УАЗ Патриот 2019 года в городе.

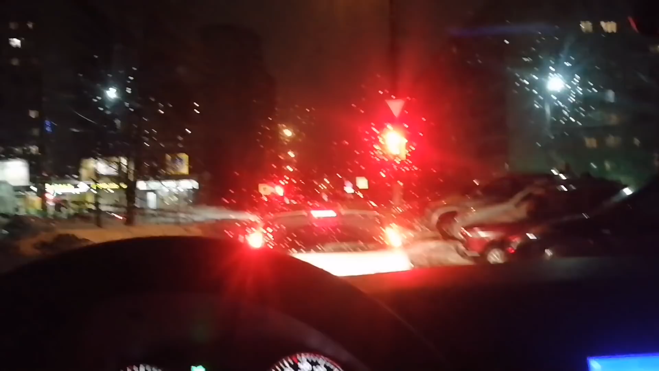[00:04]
А на вопрос о том, насколько комфортен обновленный УАЗ Патриот 2019 модельного года в городе, я постараюсь ответить в своем ролике. Сейчас стоим на светофоре и я вам покажу, как вот в городской среде Патриот себя ведет, насколько он динамично с светофоров разгоняется и как чувствует себя в потоке. Давайте посмотрим.
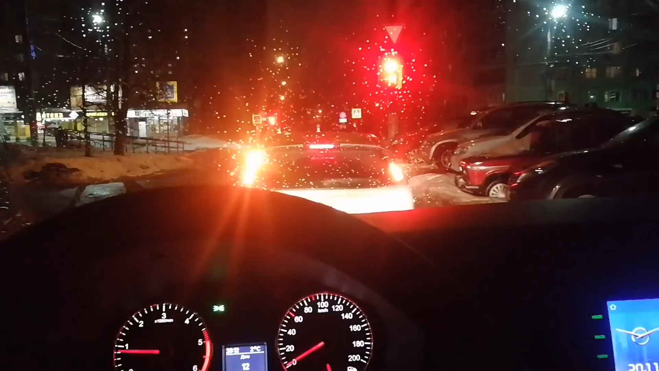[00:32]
Сейчас светофор у нас откроется и поедем на проспект. Так, вперед. Включим дворники. На улице тепло.
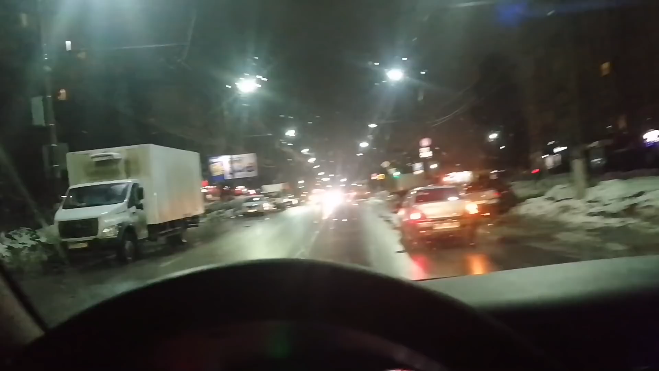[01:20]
Рулится. Рулится очень хорошо. В принципе, от легковушки не сильно отличаются по управляемости.
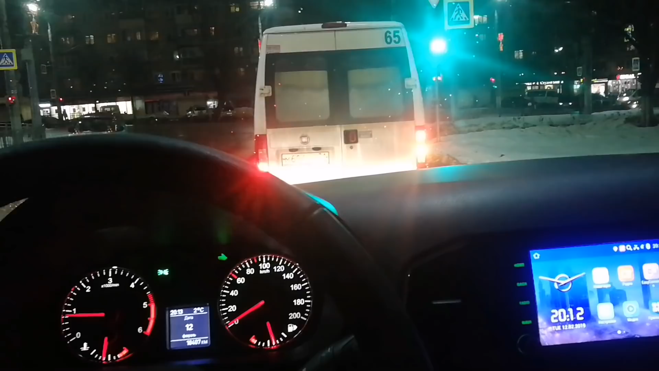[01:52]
Дает о себе знать новый передний мост. Сейчас наша секция загорится. Будем поворачивать направо. Я пересел на Патриот после Lada X-Ray.
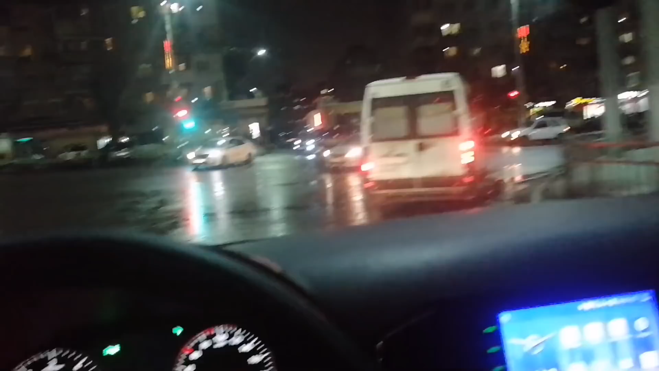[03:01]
Смотрите, я сейчас вскорюсь. Будем поворачивать снова. Тормоза очень хорошие.
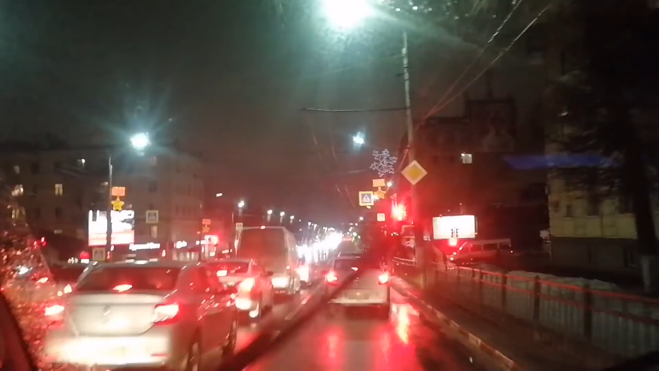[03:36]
Очень хорошо замедление происходит. Так, будем поворачивать. И в пятерочку заехать. Так.
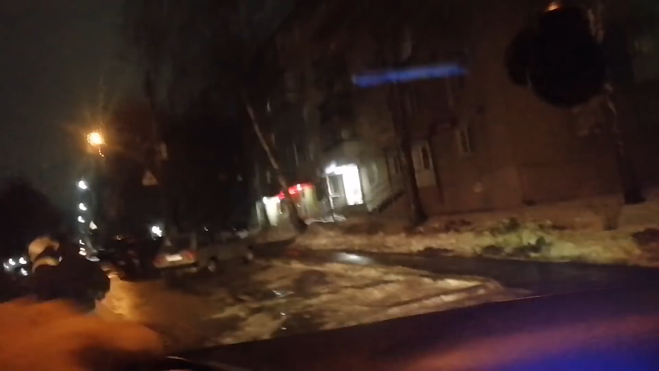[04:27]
Пешеходный светофон горит у нас. Так, а вон магазин. Хотят, чтобы я проехал.
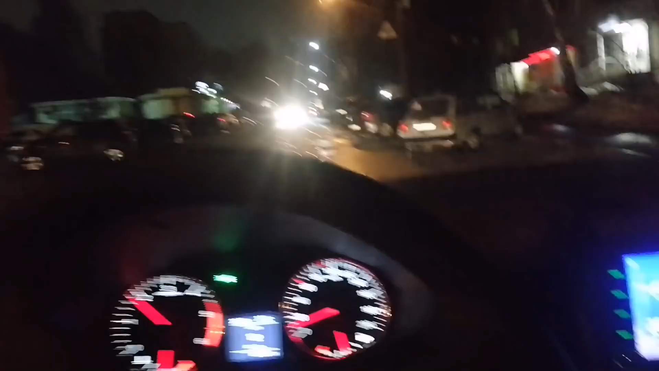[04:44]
Ну ладно, не будем задерживать.
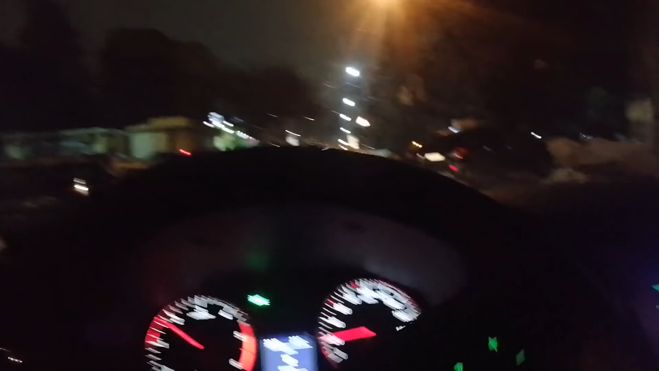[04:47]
Хотя, конечно, это нарушение. Должен товарищ подождать.
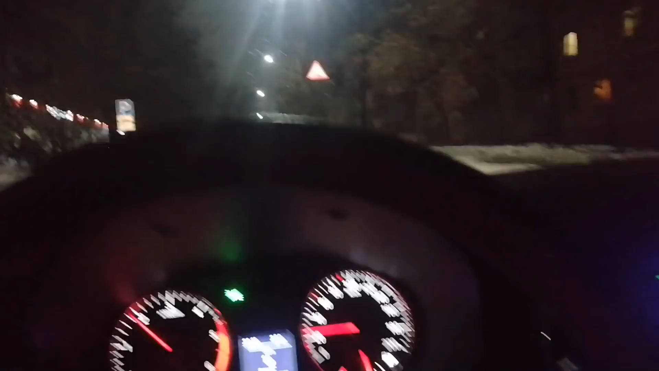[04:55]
Так, тут у нас парковка. Пробуем найти место.
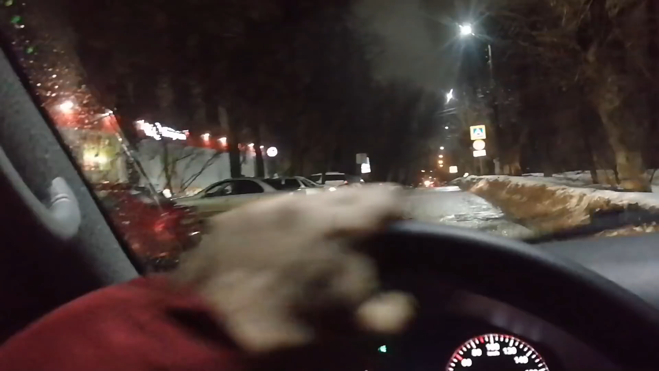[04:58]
А вот здесь вот как раз место есть. Сюда мы и встанем.